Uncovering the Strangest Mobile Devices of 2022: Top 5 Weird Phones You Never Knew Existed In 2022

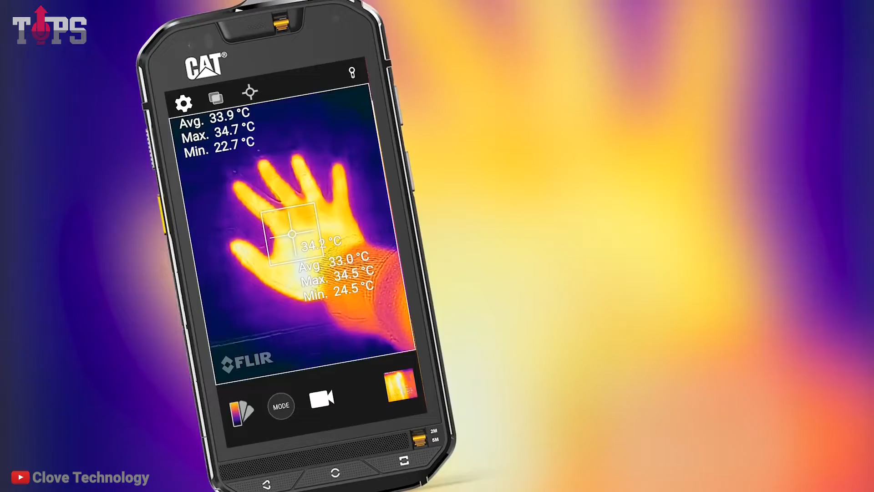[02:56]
On screen: spot 34.2°C
The phone has the FLIR thermal imaging camera that can capture the heat invisible to the human eye and track heat,
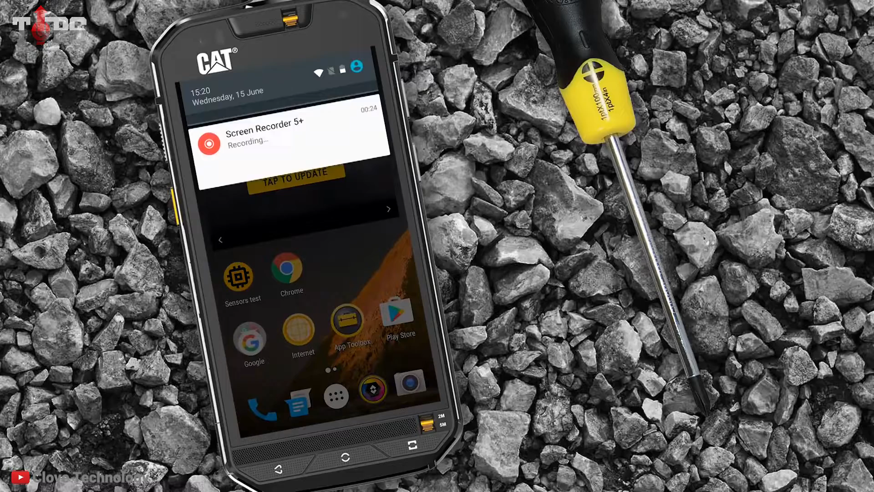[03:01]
highlight temperature contrasts, and measures surface temperature from 100 feet away.
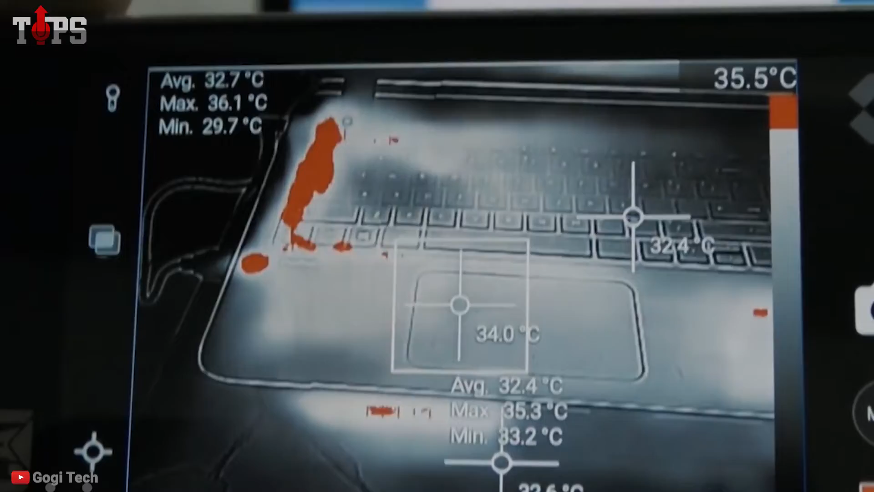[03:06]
In addition, the camera of this phone allows the users to see in the dark and through the smoke.
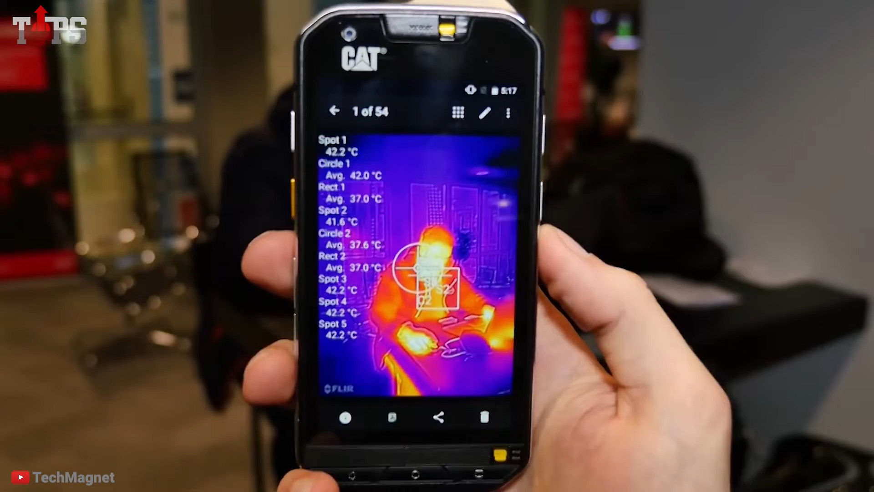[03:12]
It also has different features like its durability, glass cover, sturdy metal frame, etc.